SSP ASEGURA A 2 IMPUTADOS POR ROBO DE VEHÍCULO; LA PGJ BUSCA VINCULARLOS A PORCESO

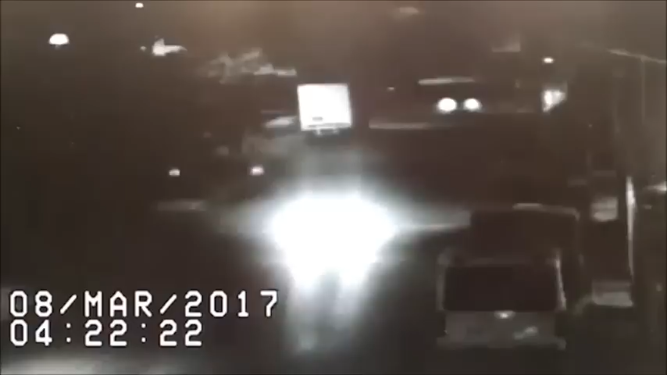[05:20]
el cual circulaba sobre la calle Telecomunicaciones a la altura de calle 3 en la colonia Cabeza de Juárez, delegación Iztapalapa.
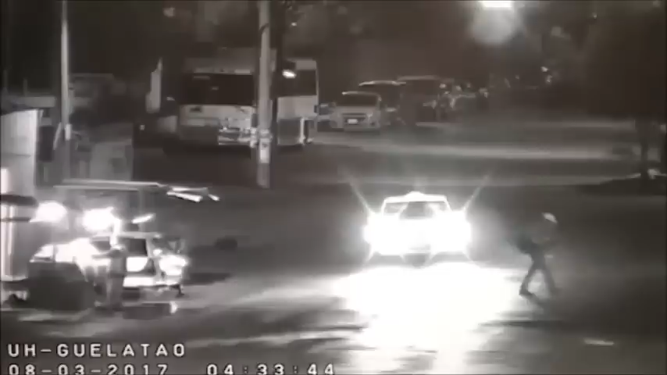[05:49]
Segundos después, se vio salir un vehículo Nissan Tira con cromática de taxi blanco con rosa, conducido a exceso de velocidad,
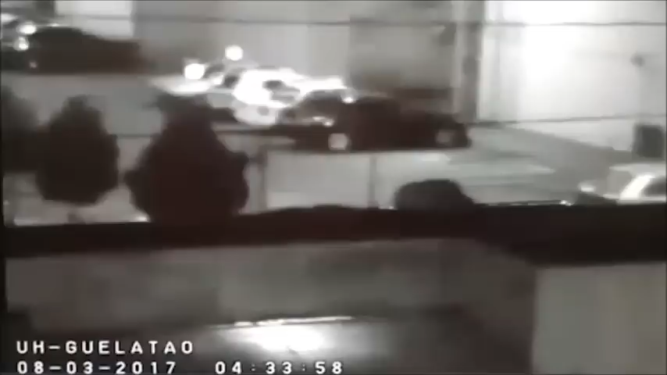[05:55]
y posteriormente se observó que apagaron la luz, por lo que se activó el protocolo de reacción inmediata para la atención de delitos de alto impacto PRIDA.
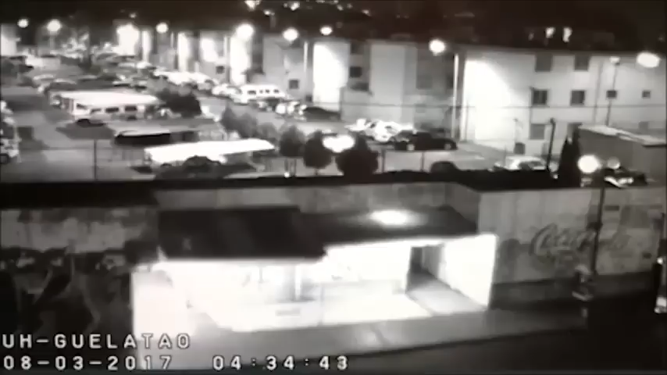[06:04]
Por lo anterior, de manera preventiva se desplegó a policías en campo del sector Oasis para realizar la
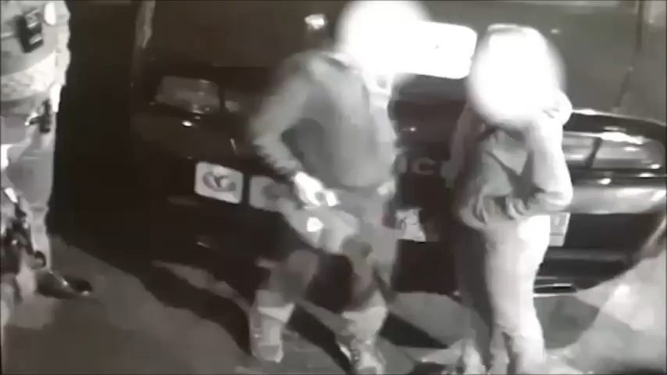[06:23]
Vía radio se informó de la detención de dos personas, un hombre y una mujer, así como el aseguramiento de dos vehículos, tanto el Bora blanco como el taxi Tira,